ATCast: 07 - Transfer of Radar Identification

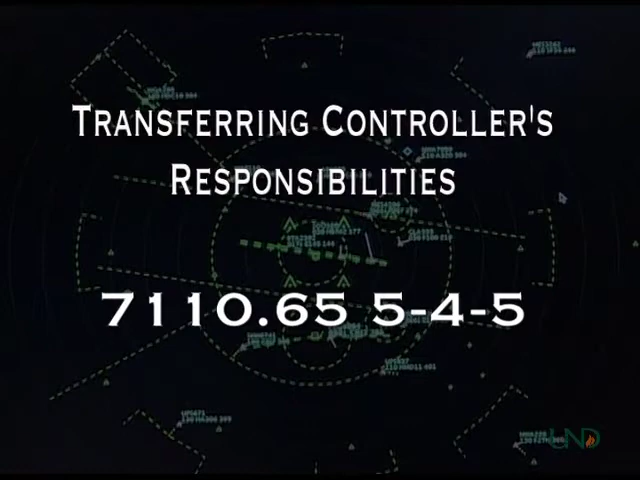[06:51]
First, he or she must complete a radar handoff before the aircraft enters the next controller's airspace.
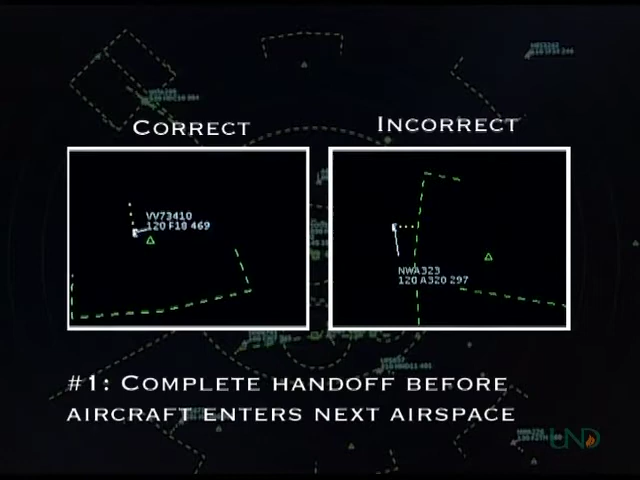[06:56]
Second, if any changes to the aircraft's heading,
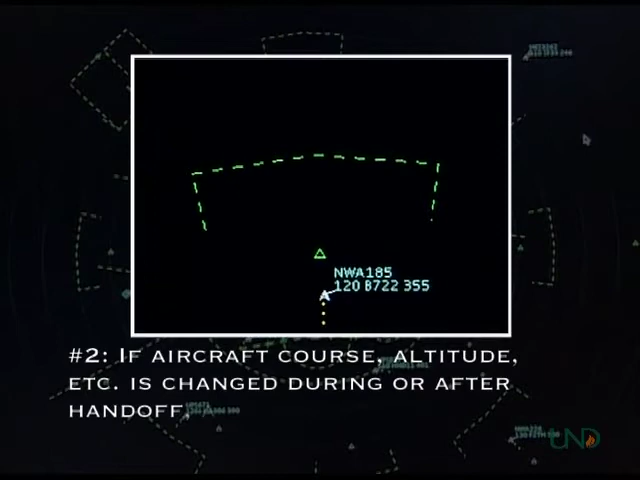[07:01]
altitude, or data block information is changed during or after the handoff, verbal approval must be obtained from the receiving controller unless specified in a letter of agreement or facility directive.